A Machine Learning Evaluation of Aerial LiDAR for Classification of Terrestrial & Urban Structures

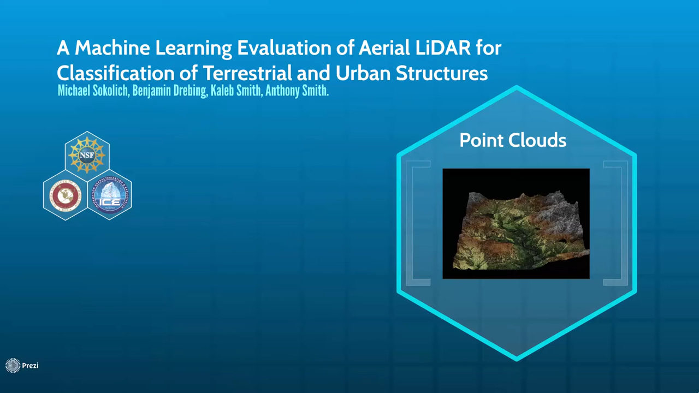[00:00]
A machine learning evaluation of aerial LIDAR for classification of terrestrial and urban structures. In activities such as urban planning or military operations, 3D models of the environment can be indispensable tools.
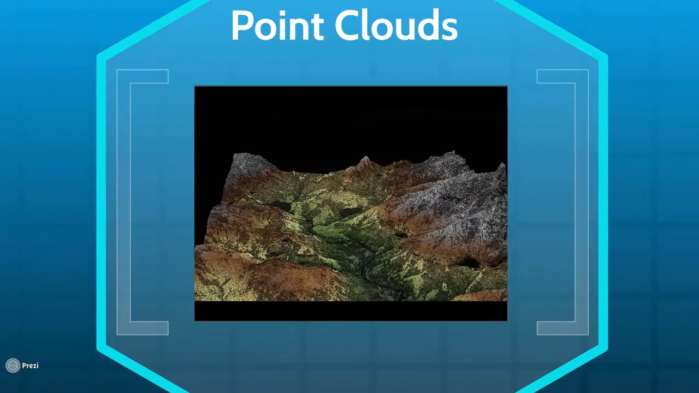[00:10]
One such model is a point cloud. This is a set of points in three-dimensional space that models the surface of the terrain.
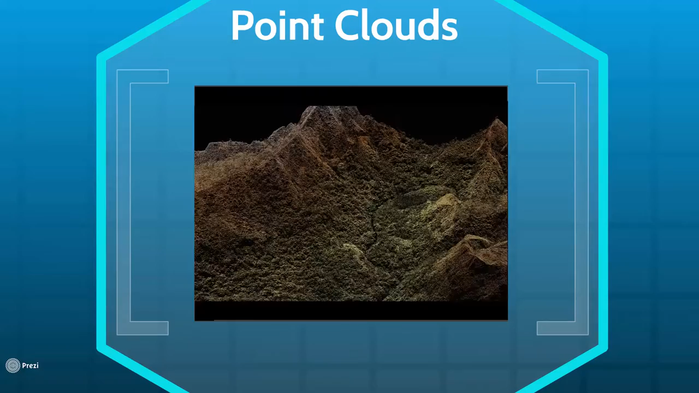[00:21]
All these points together can give a high-resolution representation of the landscape. A point cloud such as this can be generated by a LIDAR sensor. When mounted on an aircraft, the sensor measures the distance to the ground using lasers. From this distance, a latitude-longitude elevation coordinate can be extrapolated, giving us a point in space. By repeating this process, a point cloud is formed.
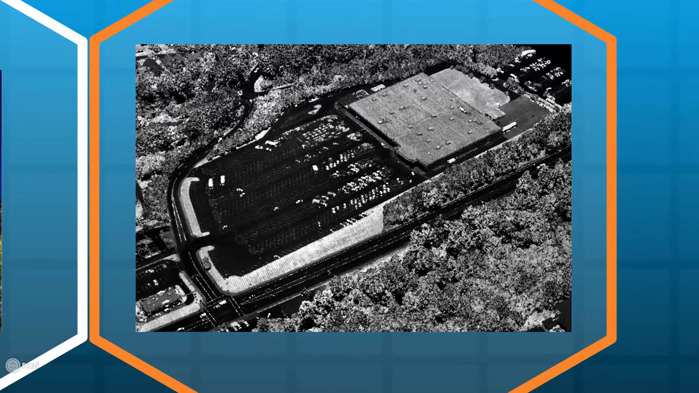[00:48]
As a human, it is fairly easy to see that this is a building and that this is the ground.
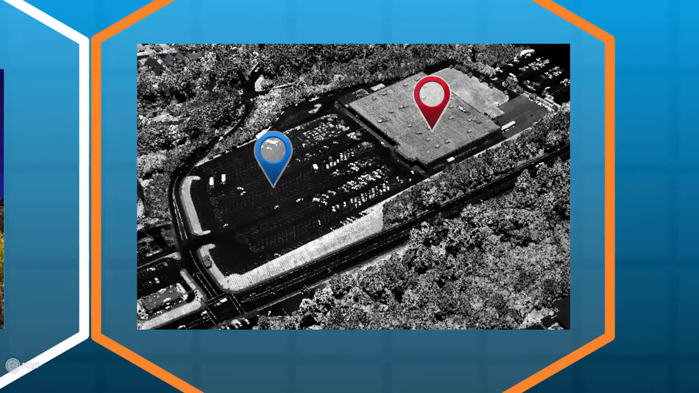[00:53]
However, these data sets can contain billions of points, so manually labeling each point would be tedious and time-consuming. Therefore, there is a need for a faster and automated way to label these points.